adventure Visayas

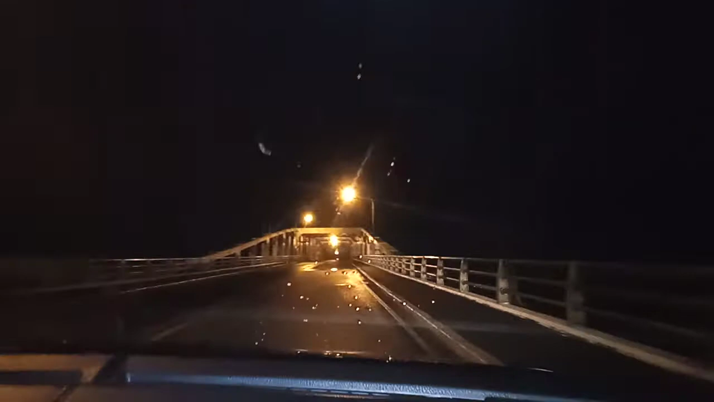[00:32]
welcome to San Juanico Bridge Mga naog na mo dito Kasi ka na, mga naog na mo Hindi mo kama naog 2, 1 Alright mga kalaboy, we're here now in San Juanico Bridge Time check 10.30 in the evening Alright